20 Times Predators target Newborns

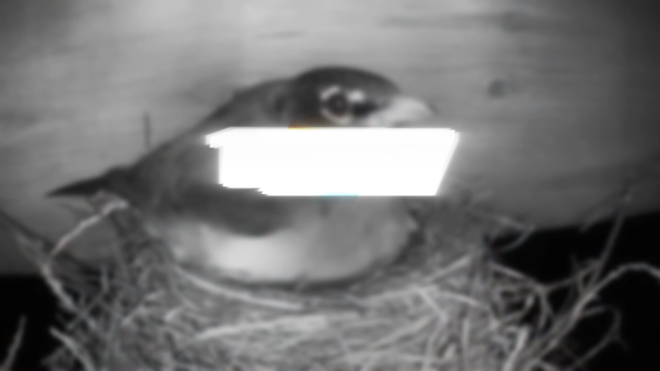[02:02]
and yet another candidate for some terrible fate this mother robin got eaten by a raccoon but not only that but her chicks were also the dinner for the hungry raccoon